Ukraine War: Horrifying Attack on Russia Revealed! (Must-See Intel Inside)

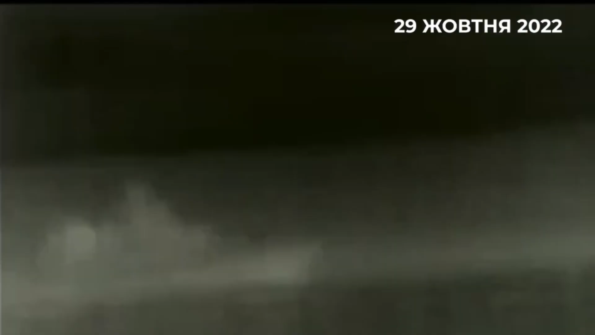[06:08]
and it actually nails several ships and takes down the Admiral Makarov, which is right there, and that's the flagship of the fleet.